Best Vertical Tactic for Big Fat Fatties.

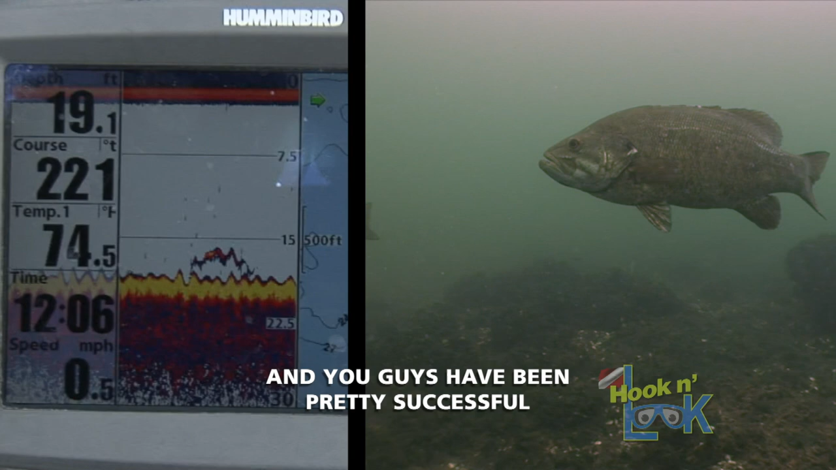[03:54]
On screen: depth 19.1 ft
And you guys have been pretty successful just picking up those stragglers. While Jonathan and I were fishing, we kept our eyes glued on the fish finder. Whenever our boat happened to be positioned directly above some smallmouth, this is how they appeared on the Humminbird 2D sonar screen. One of the benefits of 2D sonar is that the color and thickness of the arcs displayed reflect the strength of the sonar return, and in turn portray the size and density of the fish.